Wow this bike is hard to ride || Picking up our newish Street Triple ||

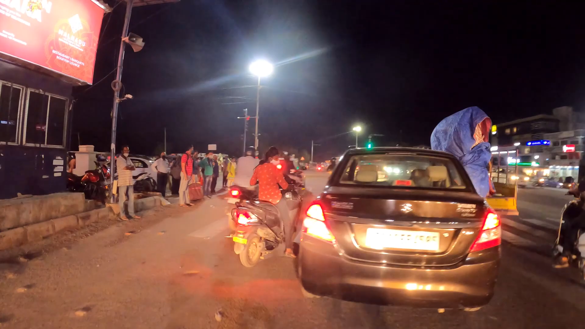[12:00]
And this lady wants to go from all the way to the left to the right there.
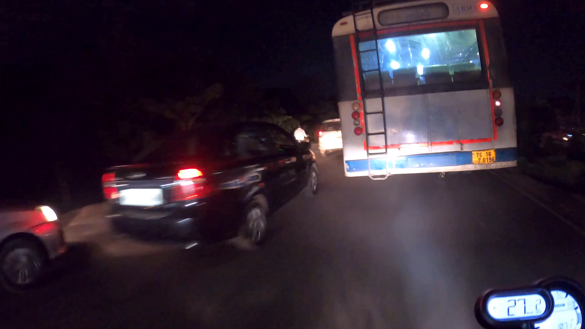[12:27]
Once we take the left turn. Because this location.
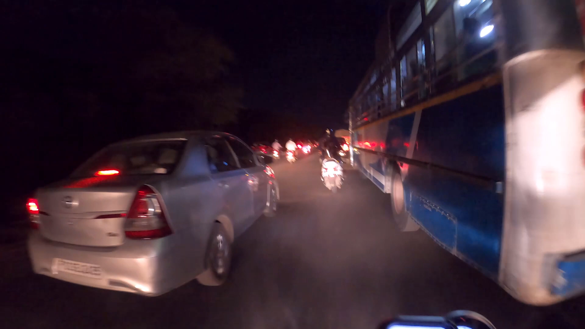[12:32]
Poof. Not able to go beyond second gear.